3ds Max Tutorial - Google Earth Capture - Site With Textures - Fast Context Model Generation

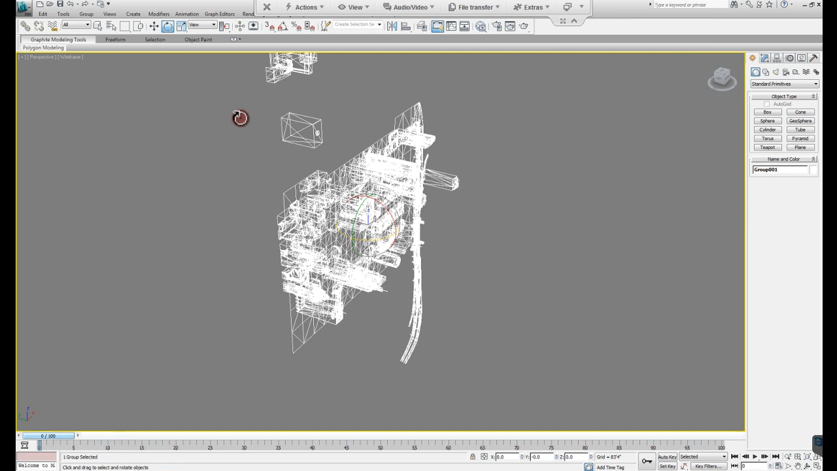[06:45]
And then if I go to my rotate, I just rotate minus 90 in the x direction.
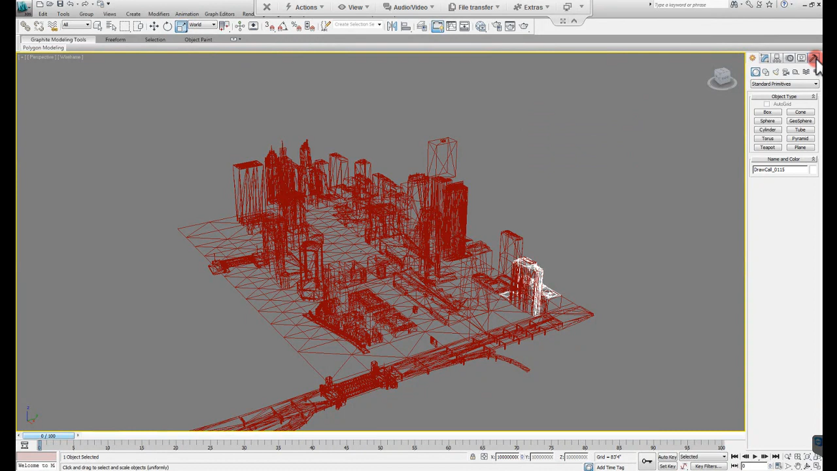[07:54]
I believe you can do reset X form, reset selected. And then if I come into my scaling now, you see everything's been reset back down to 100 for the local value. So then once you get it to the proper scale, which,
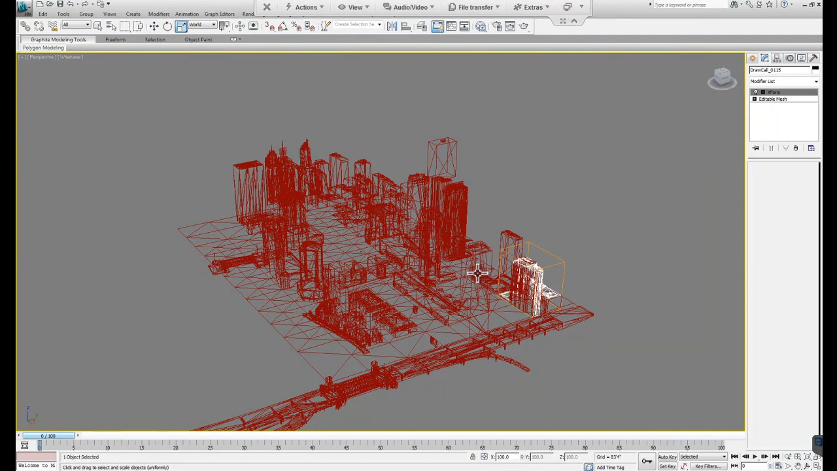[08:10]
like I said, it seems to be you have to go through that process of scaling it that I've discovered. And then it should be relatively close. I'm actually coming here.
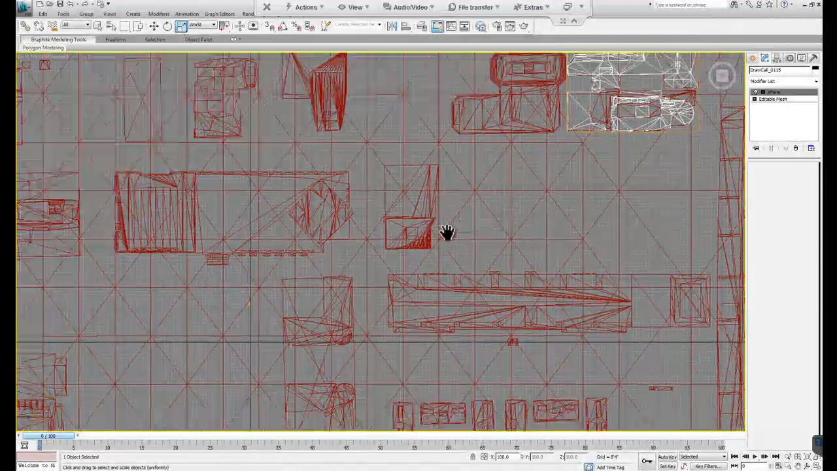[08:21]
Let's just check this real quick.